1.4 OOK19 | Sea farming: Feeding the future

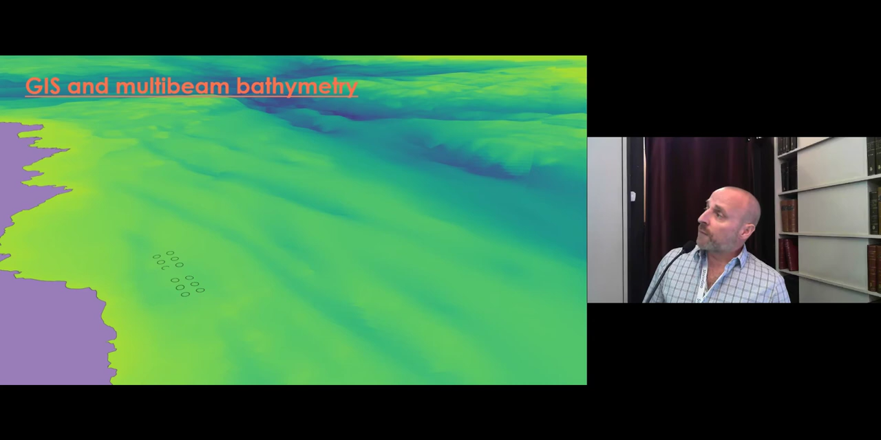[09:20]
You can see on the left is land, but it's becoming further and further offshore, where farms typically now are a kilometer offshore, depending on the depth, of course.